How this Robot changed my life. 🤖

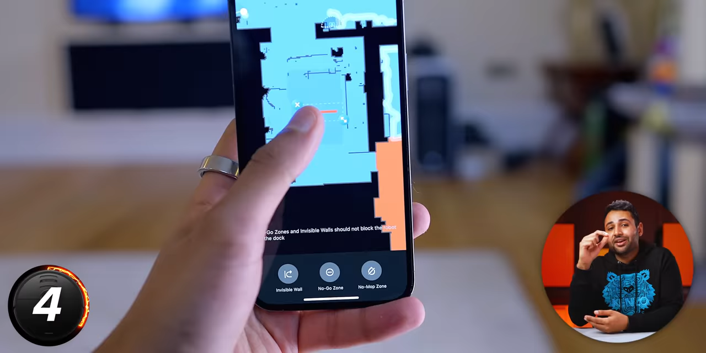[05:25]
you can draw invisible walls onto that plan. It feels like building something in a game.